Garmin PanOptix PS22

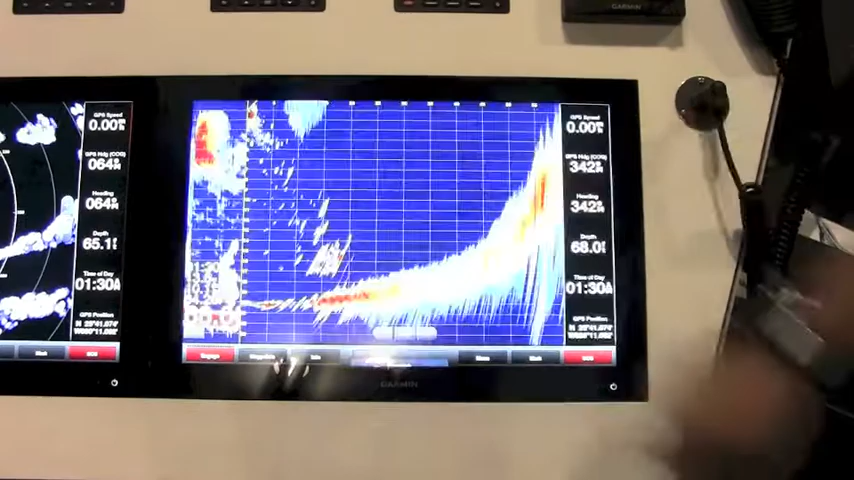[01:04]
you can utilize this by searching out in front of your boat, in front of the trolling motor.
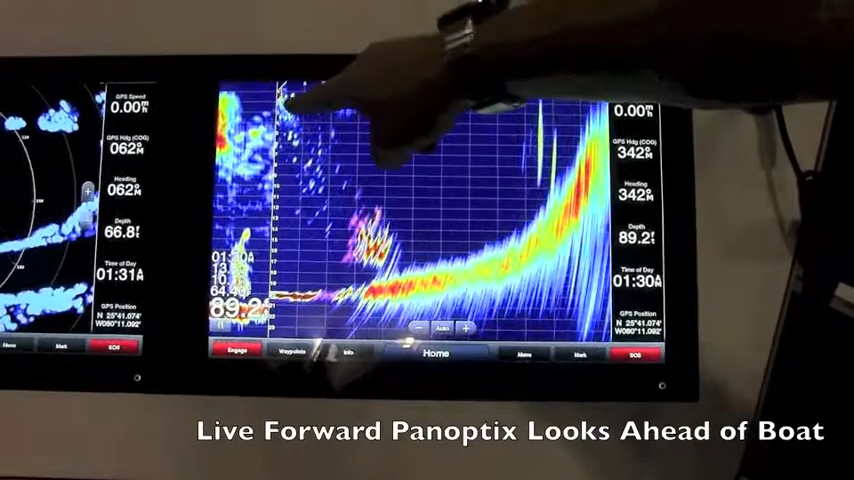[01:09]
The transducer is mounted here. This is beneath the transducer, the bottom,
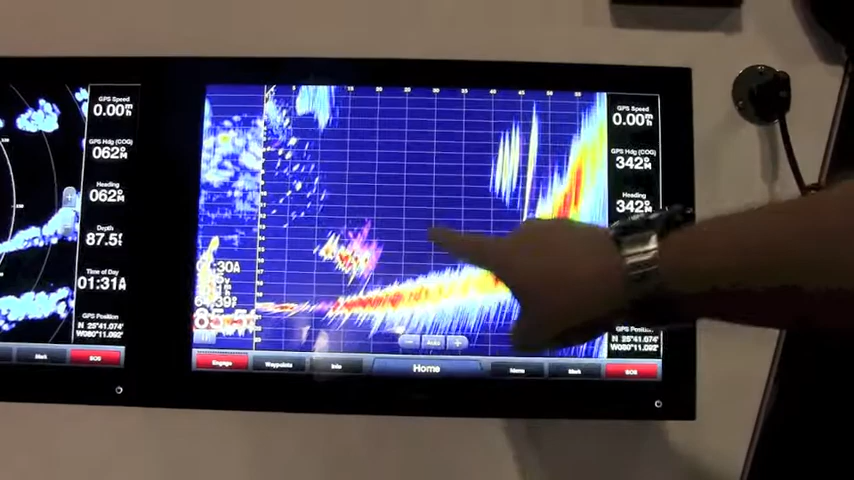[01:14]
some bait fish and then some larger fish targeted at probably 40 to 45 feet out in front of the transducer. So we can target that fish, cast our bait to that and see how it actually reacts on the screen itself in real time.
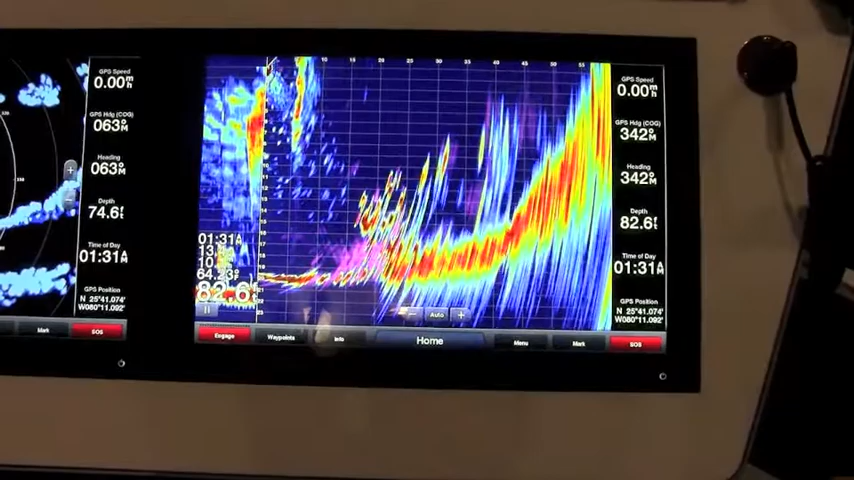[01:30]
So that's what Panoptix is. Phased array sonar that is live real-time sonar.
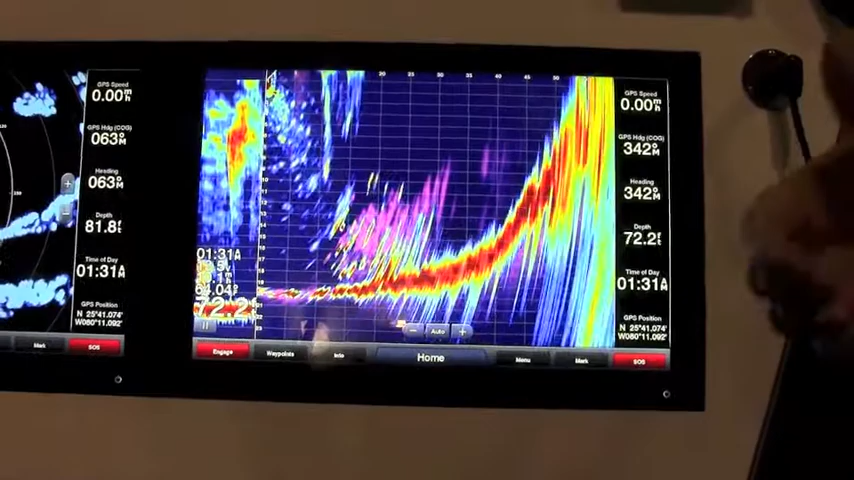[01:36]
The next feature that's built into this PS22 is what we call live down.
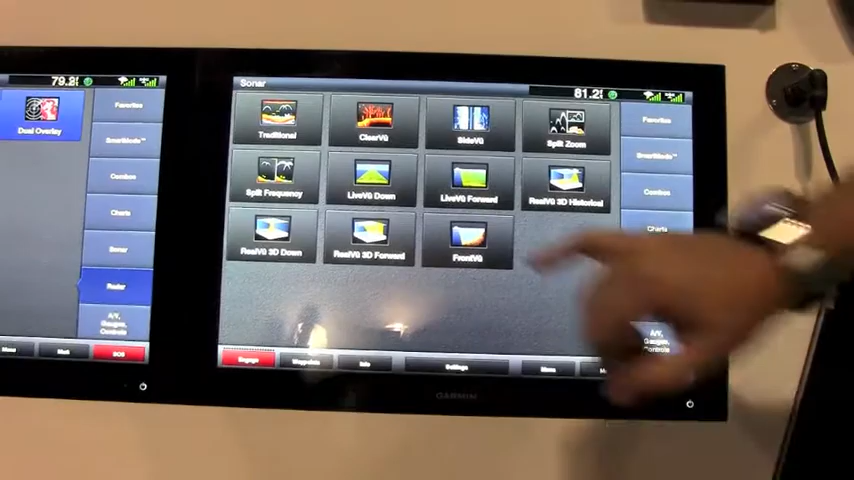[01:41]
So if you're fishing beneath that transducer,
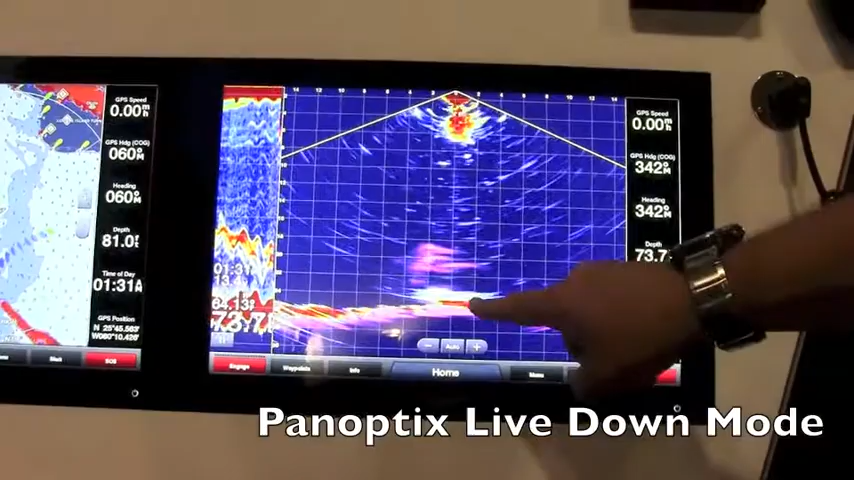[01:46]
you can see in this demonstration that we actually have two jigs that were bouncing off the bottom beneath the transducer itself.
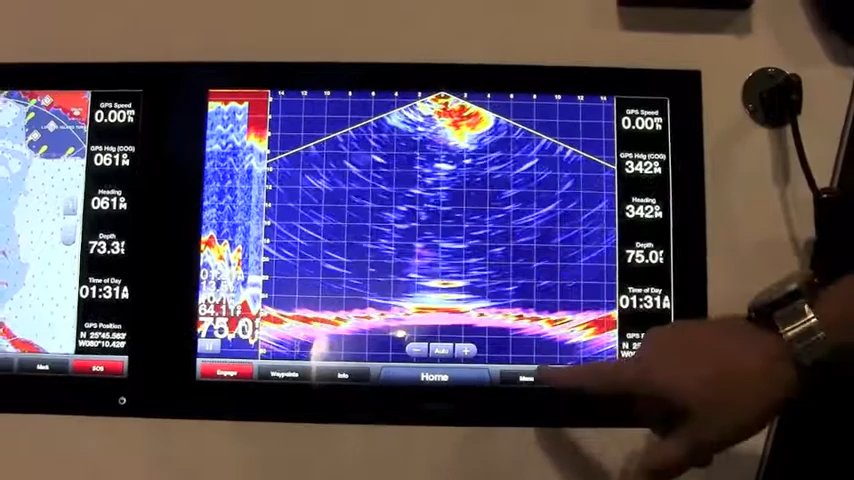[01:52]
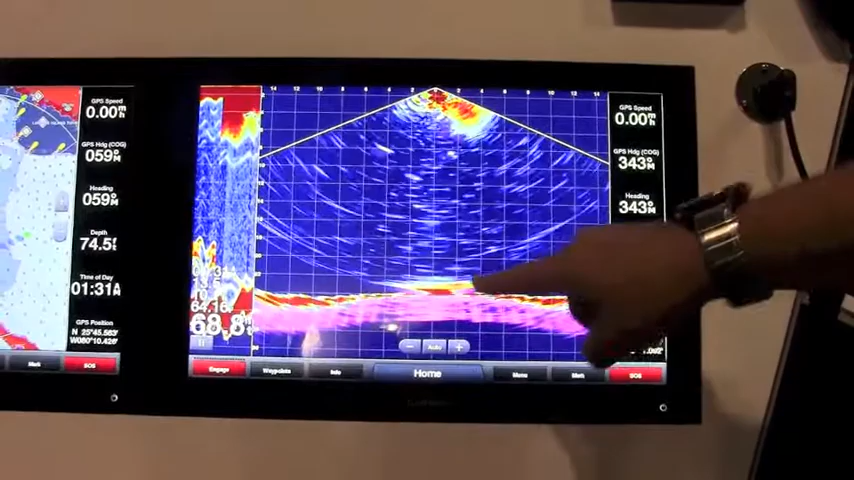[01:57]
And in a second, you're actually going to see a fish come from the right-hand side and strike that top jig.
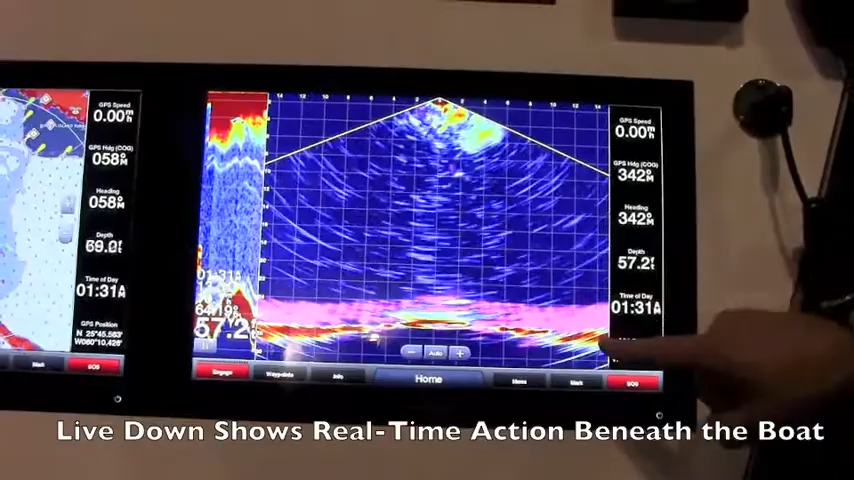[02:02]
And then on the bottom, you're going to see another fish come and strike the bottom jig there.
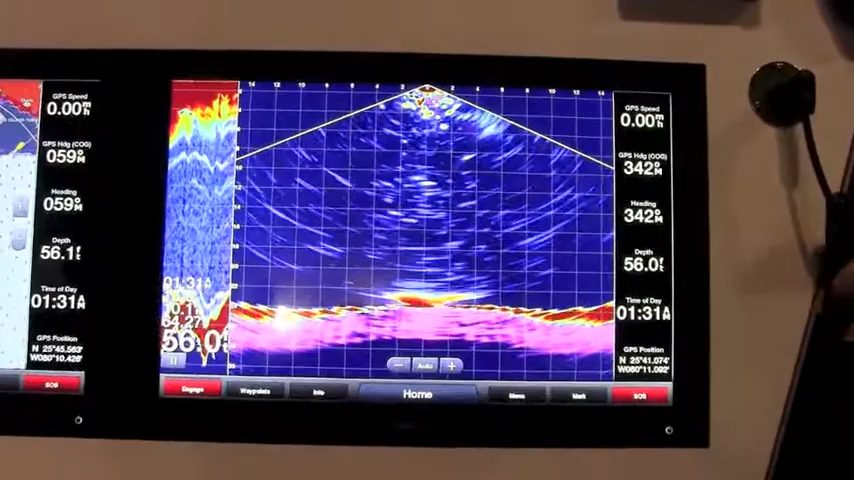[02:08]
So as in the past, sonar, you always were looking at history of what went beneath the boat.
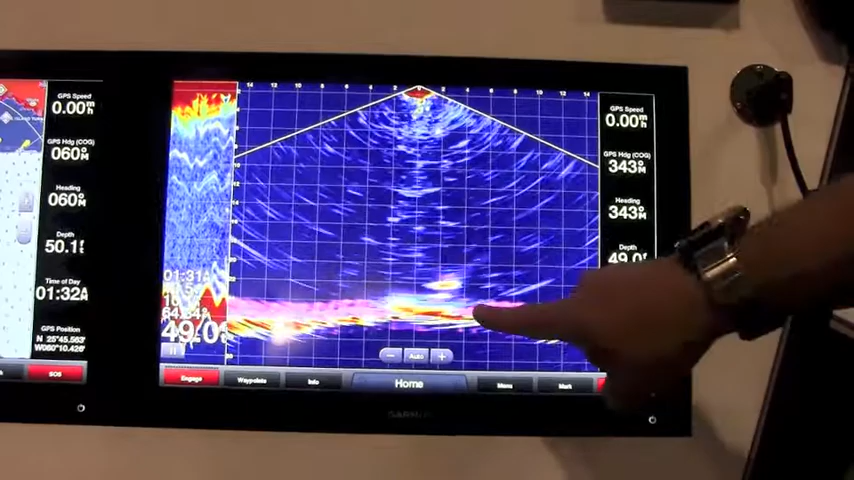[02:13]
Panoptix is showing you something in real time.
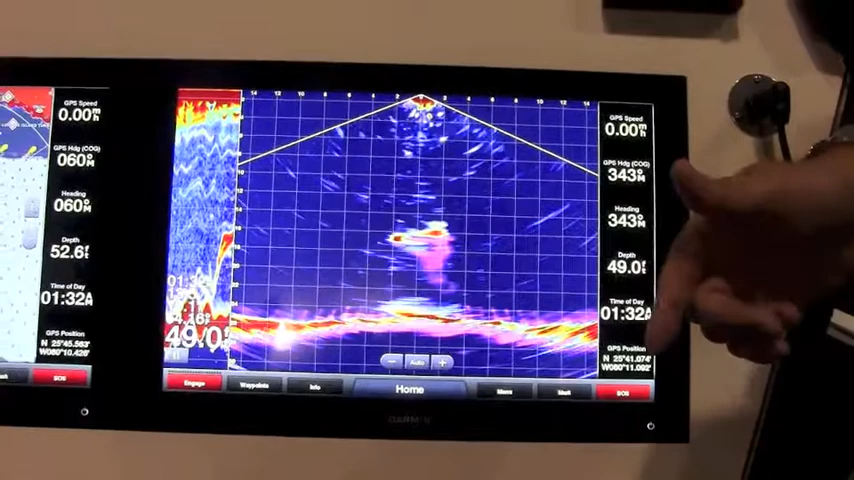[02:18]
We have multiple transducers that can be connected to ECHOMAP CHIRP units and the GPS MAP series.